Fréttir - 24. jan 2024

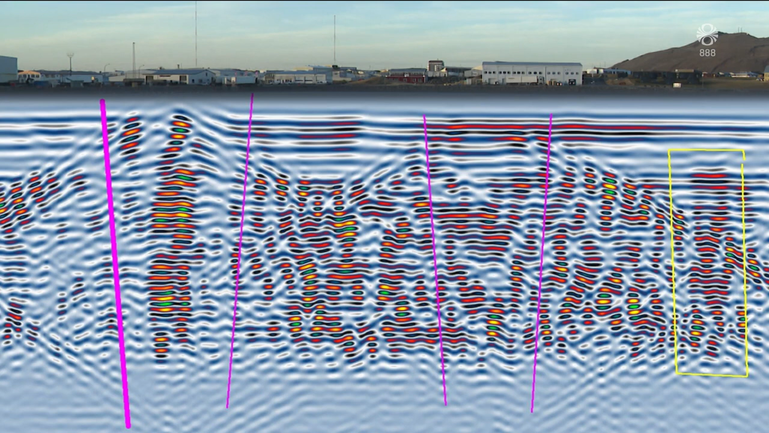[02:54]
Á milli tvekja fjónu bláulínana var holrými sem búið er að fylla upp í. Í gula kassanum er hins vegar holrými sem liggur á ríflega tvekja metra dýpi.
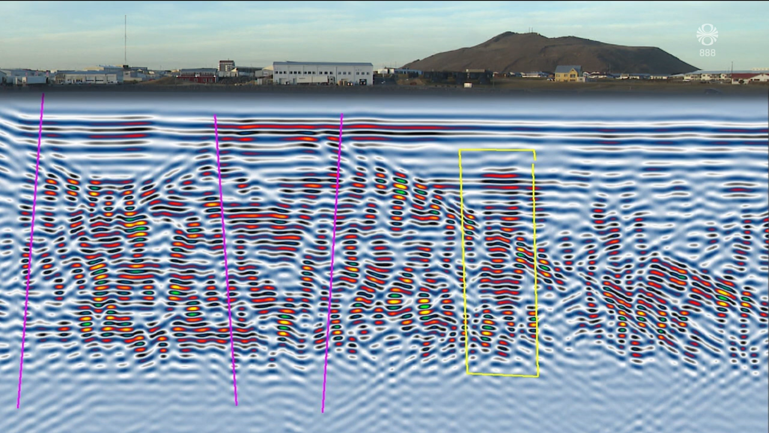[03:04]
Engin ummerki eru um það á yfirborðinu. Nánast öll hús í Grindavíkur koma með heita og ráfmagn verktakar grófu gegnum nýrunnið hraunnið niður á vatnsleiðslu til að koma að reynsli á hana.